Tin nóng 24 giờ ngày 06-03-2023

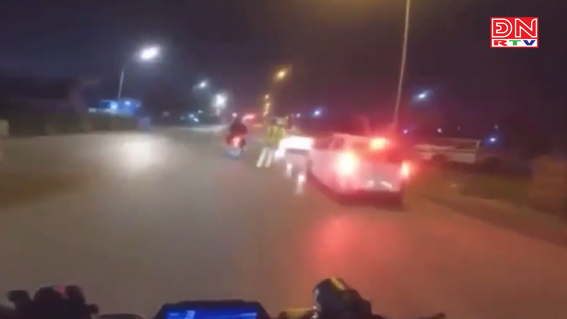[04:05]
huyện Gia Lộc, tỉnh Hải Dương, chạy theo hướng Gia Lộc, thành phố Hải Dương. Cả 3 người này đều không đợi mũ bảo hiểm, chạy xe lãng lách đánh vỏng, đi với tốc độ cao và tông thẳng vào tổ công tác đang làm nhiệm vụ. Hậu quả khiến một cảnh sát giao thông vị thương được đưa đi cấp cứu tại Bệnh viện Đa Khoa, tỉnh Hải Dương. Riêng đối tận Toản cũng được chuyển lên Bệnh viện 108 Hà Nội để tiếp tục điều trị trong tình trạng gãy chân, chấn thương vùng mặt.